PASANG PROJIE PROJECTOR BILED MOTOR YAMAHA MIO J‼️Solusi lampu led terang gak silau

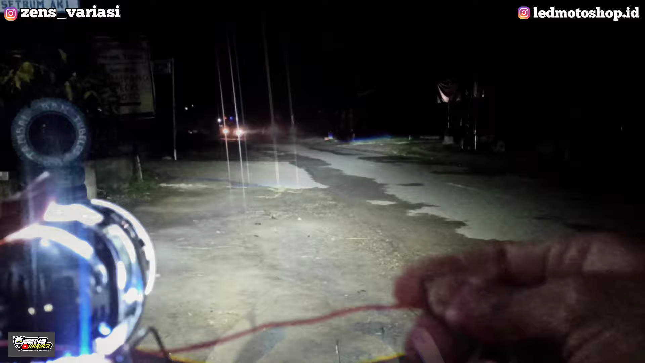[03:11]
akan bisa perhatikan atau bandingkan dengan motor ataupun mobil yang lewat ini nah ini satu paketnya cukup terang sekali lumayan bro ini udah mengupgrade lebih banyak lagi ya daripada lampu standar ya bro ya udah naik pakai bilet seperti ini dan garis cut off nya